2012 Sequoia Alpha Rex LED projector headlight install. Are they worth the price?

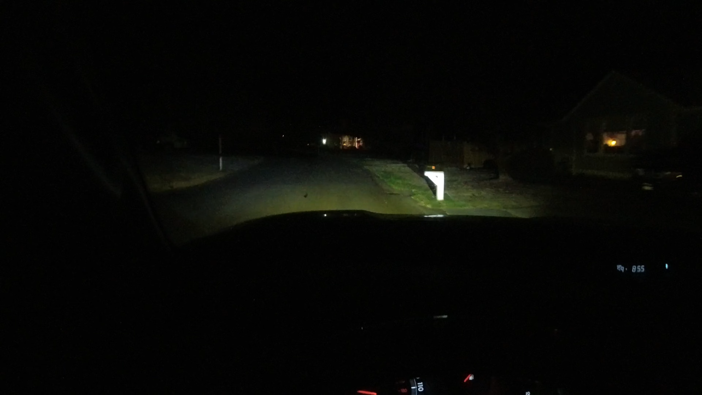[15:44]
The beam pattern from these is so sick out of the box. It looks rad. Obviously, I got to aim them. I think they're aimed way too far to the right and too low. But that looks so sick going up the neighborhood. Oh, shut up. Hey, I like this.
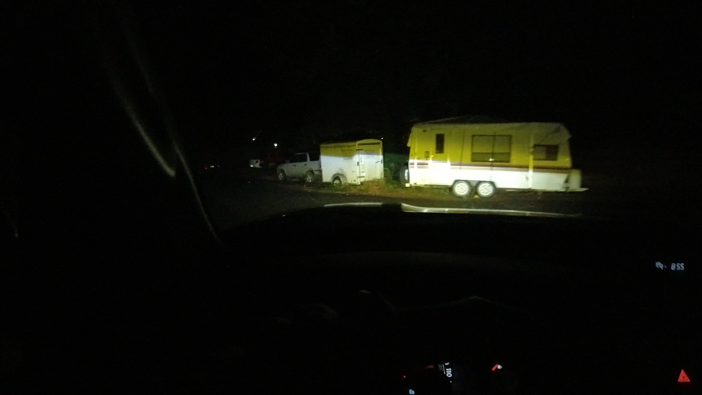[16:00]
This looks very fancy. I'm a big fan. Call me a big fan of this.
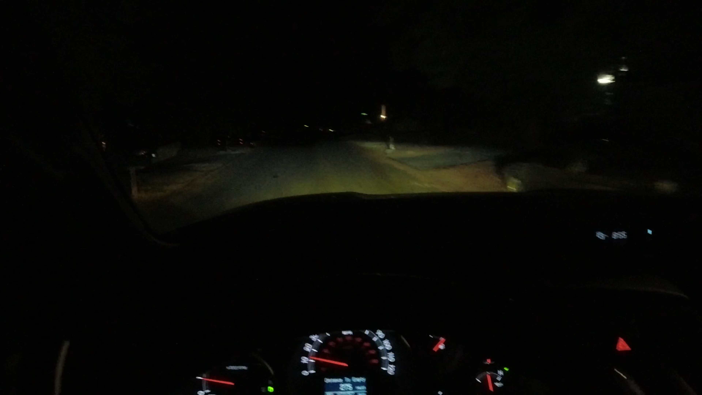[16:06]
This is lighting up this dark neighborhood like no problem. I do think they're aimed a little too low.
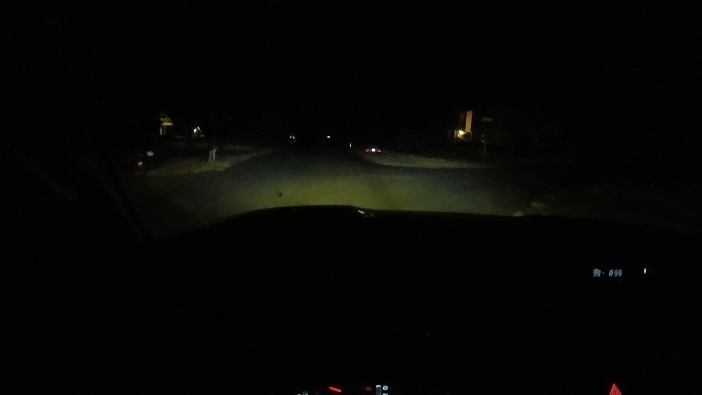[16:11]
I think they need to come up a little bit higher. And I think my right headlight needs to move left a little bit. That looks amazing. Let's see how the high beams look. Ooh, okay. They're okay. I think they're good for a straight line, but I don't think they're good for like the whole highway. But man, that beam pattern is crisp. Look at that. That's a dark street, folks. Okay, here's the high beam. It's okay. It's okay. But the high beams need to be higher. I think everything needs to move up a little bit.
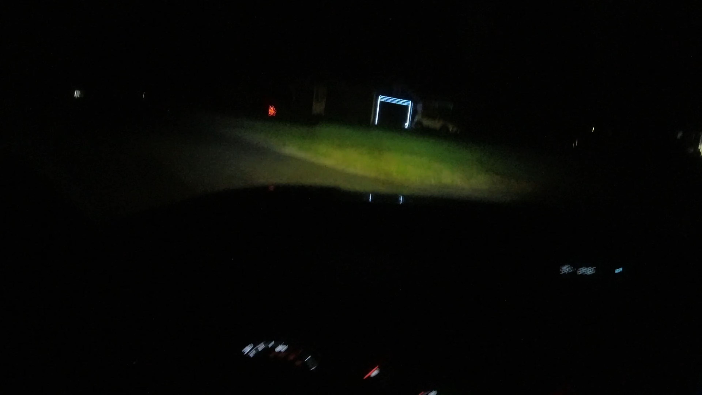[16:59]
I'm going to go ahead and put that out there. This is the best beam pattern. I've seen it a long time on a truck this old. This looks amazing. I can see what it looks like at night.